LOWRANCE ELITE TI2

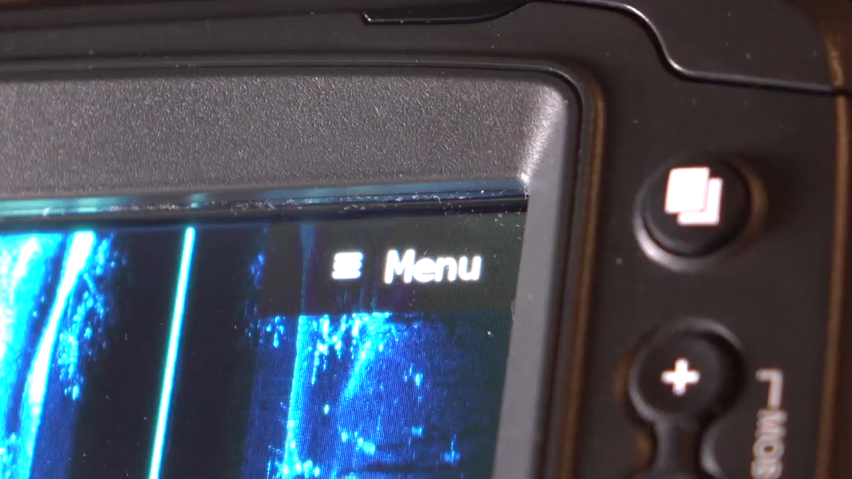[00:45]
Una de las principales funcionalidades es el Active Imaging Higher Resolution Sonar,
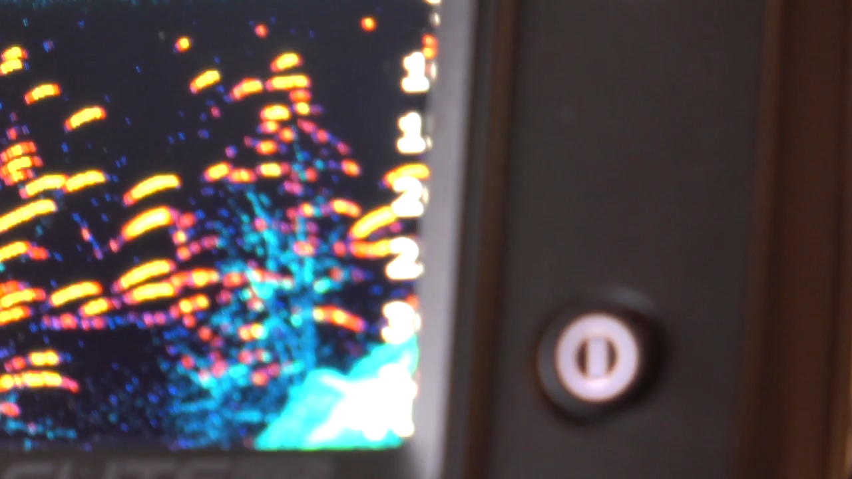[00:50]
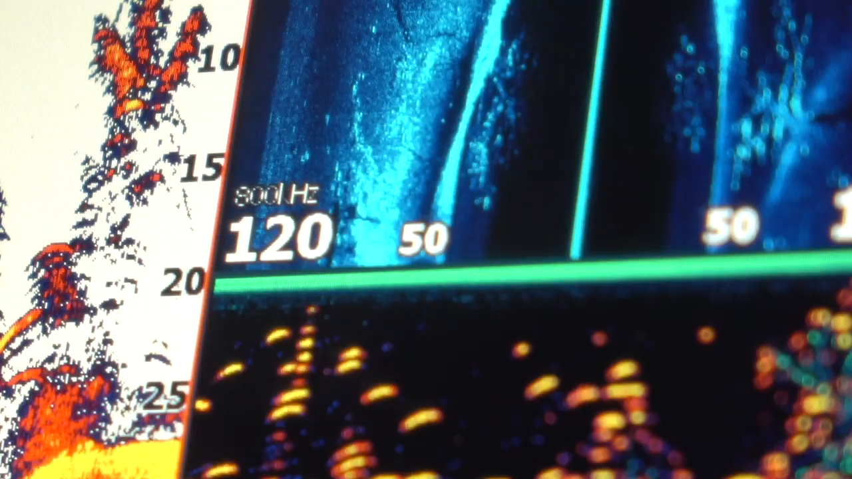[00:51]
que quiere decir que tiene un alto nivel de resolución en su función de sonda.
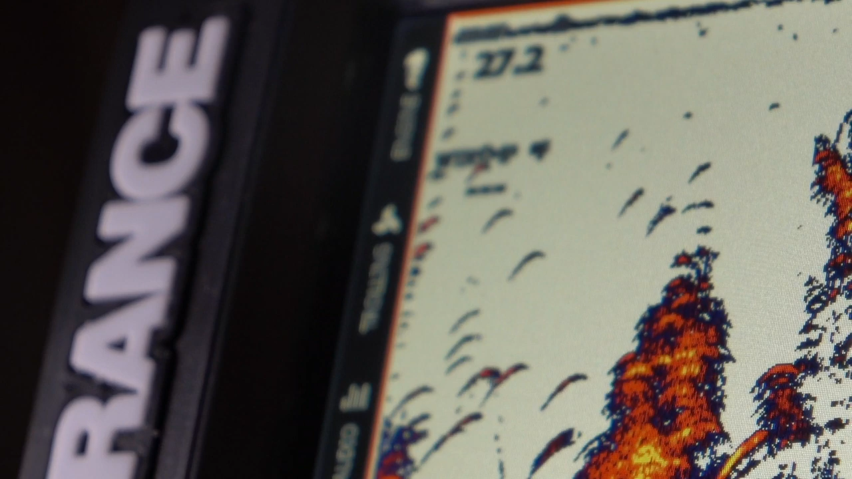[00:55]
Una de las peculiaridades de este nuevo equipo, el TI 2,
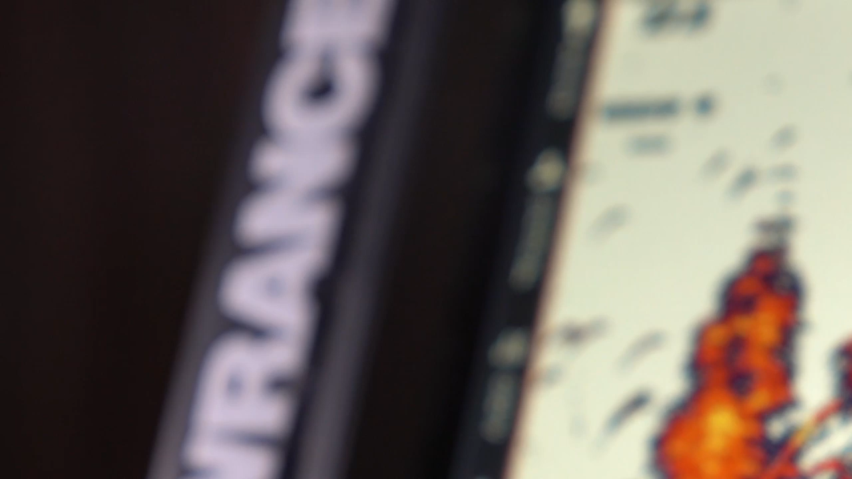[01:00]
es que trabaja ya con el wireless, sin cables, con lo cual a través de un teléfono móvil o a través de otro aparato idéntico,
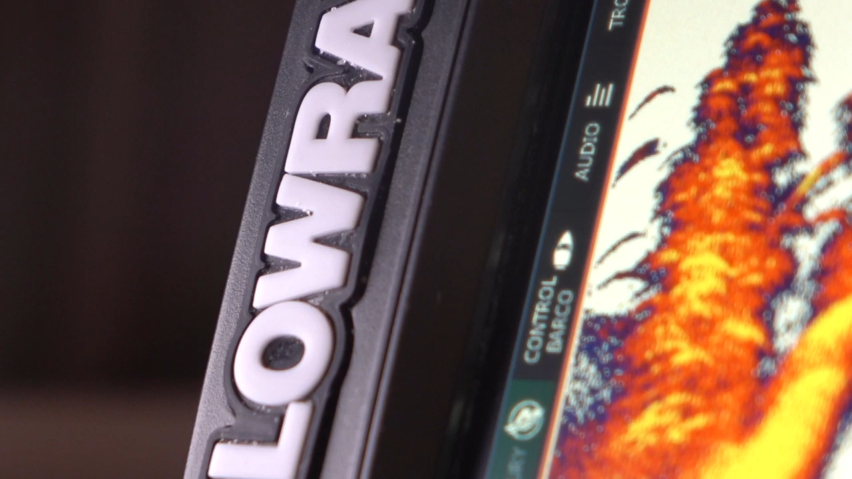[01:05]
otro LTI-T7 se pueden combinar datos o incluso a través de una red móvil en casa,
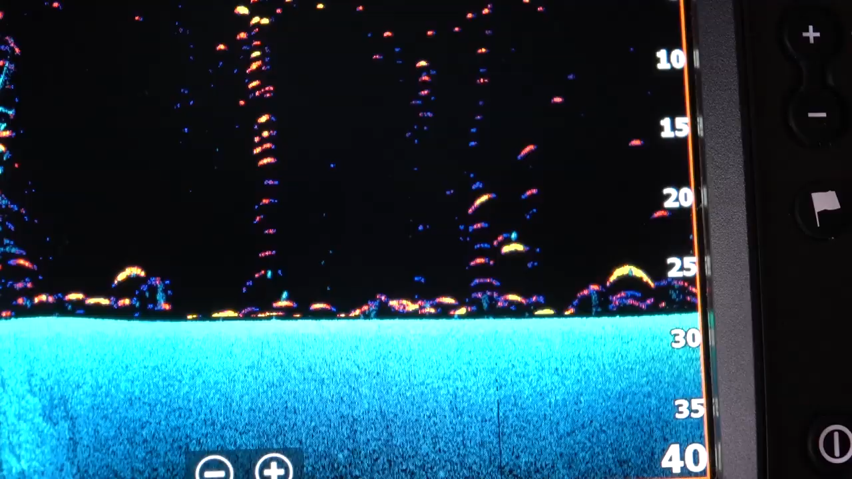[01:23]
Por otro lado tiene también la función de identificar a los pescados de una manera muy concreta,
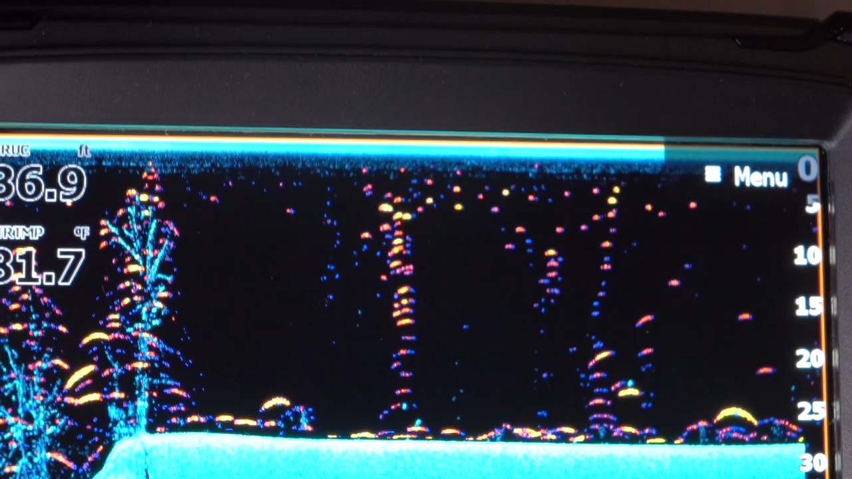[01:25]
poder utilizar lo que se llama
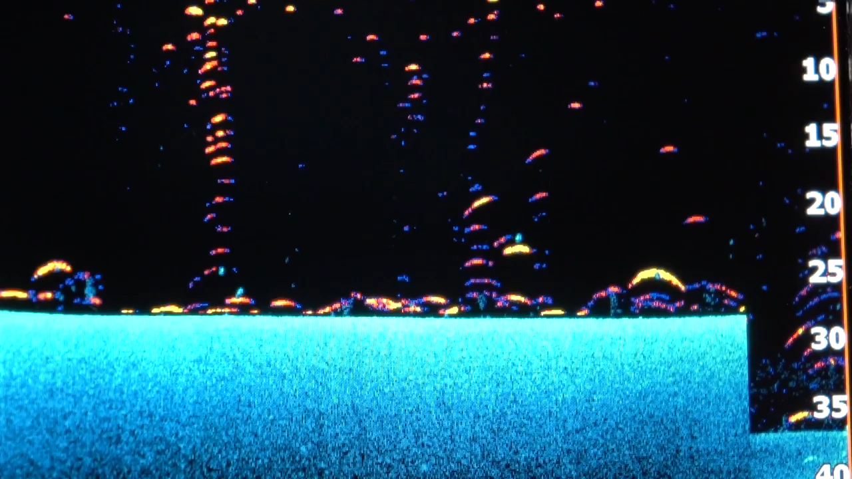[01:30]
en tecnología de Lawrence el Fish Reveal y luego la posibilidad,
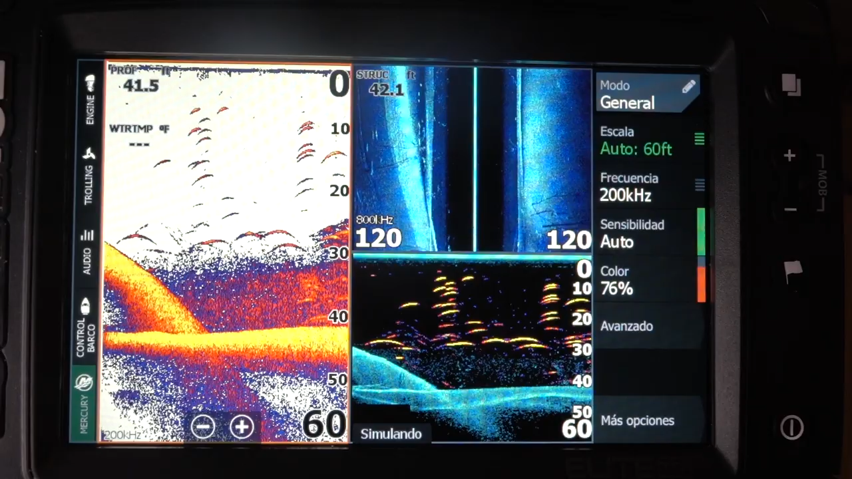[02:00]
Además, en este caso esta caja viene con el transductor ActiveImagine 3 en 1, es un transductor